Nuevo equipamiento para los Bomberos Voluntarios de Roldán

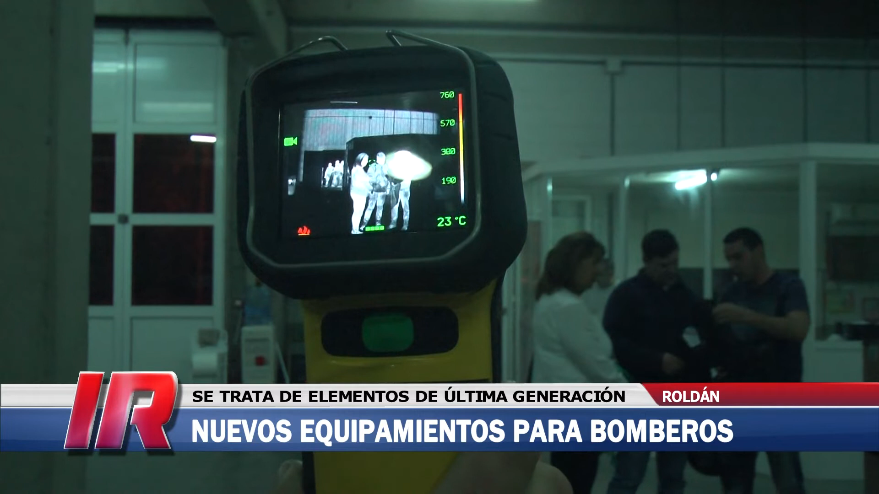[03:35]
On screen: spot 23°C
que es lo que lo beneficia en ver los fenómenos o el movimiento del fuego en un compartimiento interior, detectar posibles víctimas,